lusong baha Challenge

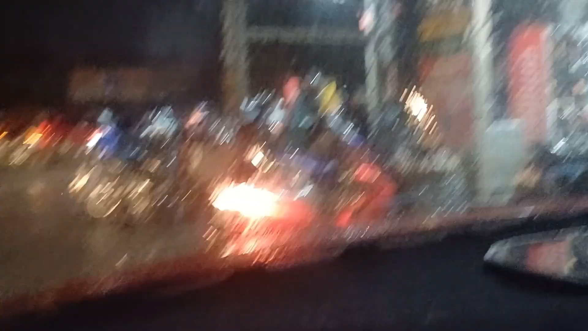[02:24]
Pati mga motor guys Tandi dito Yan Kaparada sila dyan Sobrang dami Puno ang gasoline station
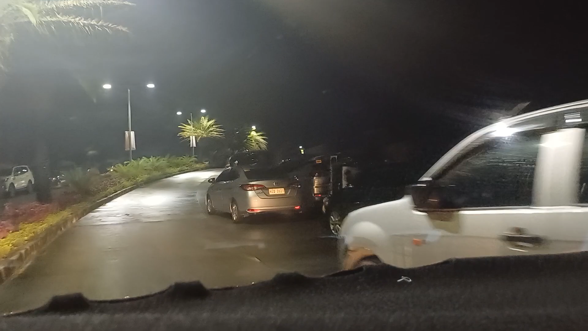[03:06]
Nilagay nila yung sasakyan nila dito Sa mataas na portion Na bahagi Ng kalsada Ayan sa kabila
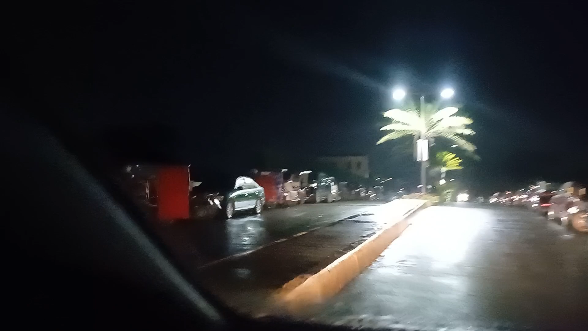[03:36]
Kaya wala talagang Sino-sino-sino Ang tubig Sobrang taas talaga Ng tubig Kagabi Kaya umaga na kami Umuwi Madaling araw na
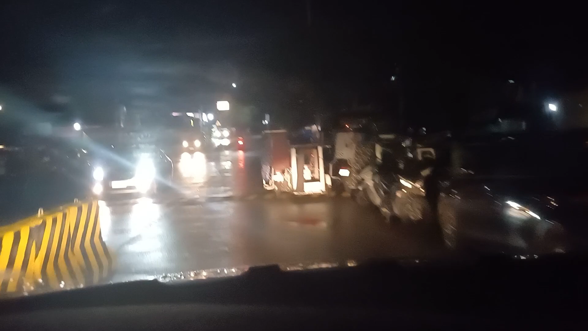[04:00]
4.34 na ngayon Madaling araw Ayan Inakyat nila Mga sasakyan nila Sa gilid Ayan o Para hindi lang Malubog sa tubig At hindi masira